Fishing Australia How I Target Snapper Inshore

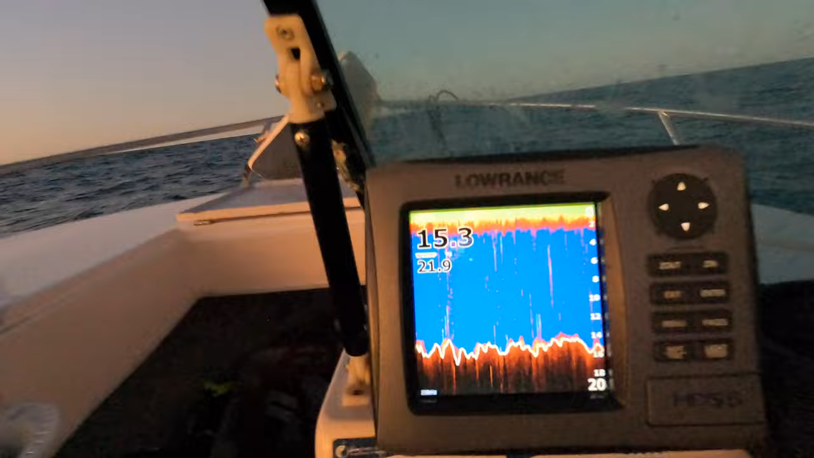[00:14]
sun's just starting to come up and I'll just show you where I'm sitting and kind of why what this is is just basically
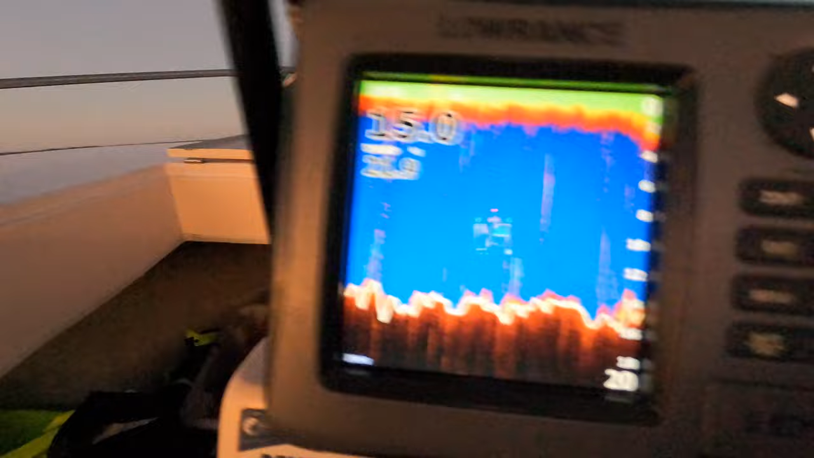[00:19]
a bit of a hole in the top of the reef platform
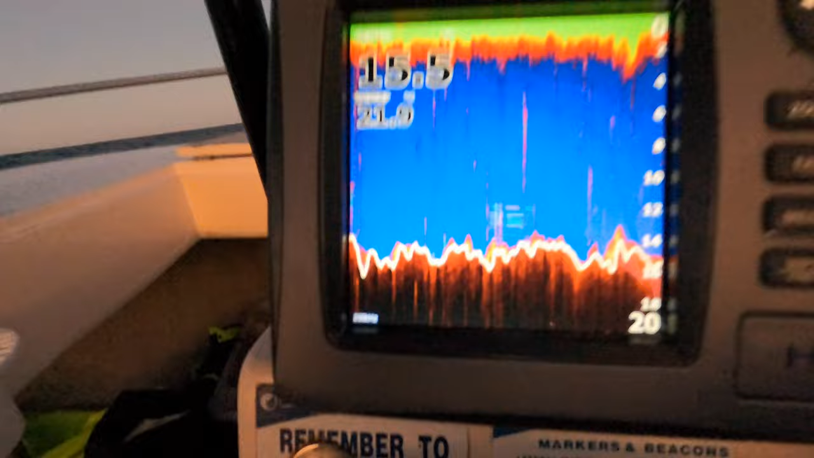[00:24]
it's 15 down to 16 meters
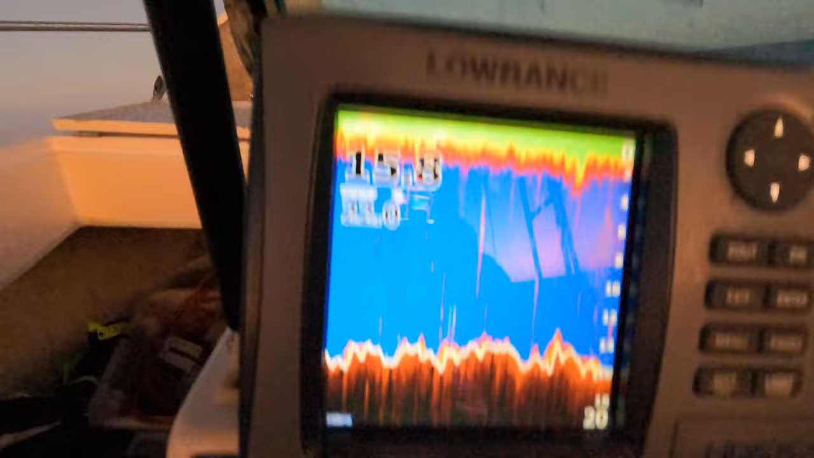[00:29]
roughly you can see it's pretty fluffy on top here
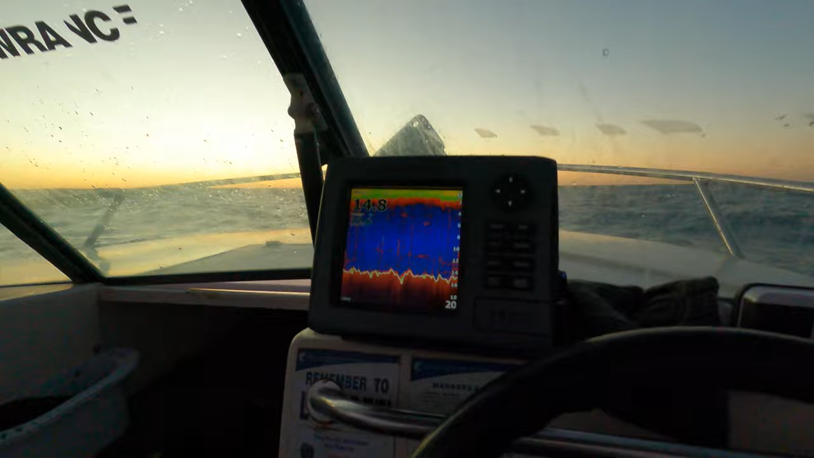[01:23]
sort of swinging between 14 9 15 and just off the edge goes to 16 there it is you can see there's a bit of fluff and a bit of stuff
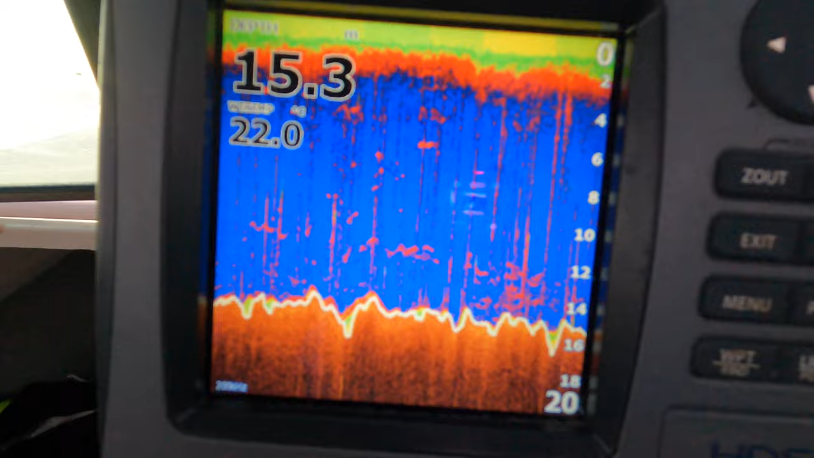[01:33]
all over the bottom there I think that might be skippy or bait or something it's a good sign anyway
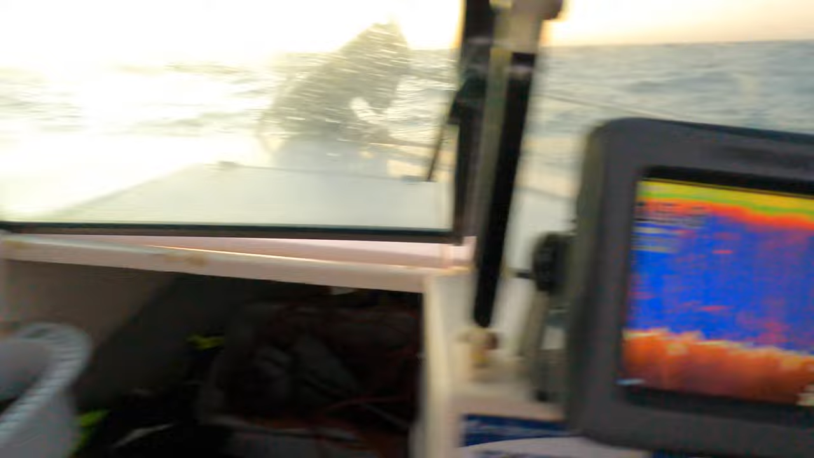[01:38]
when it shows up on both sounders I don't know if you can see this one this one doesn't show up so it doesn't go bro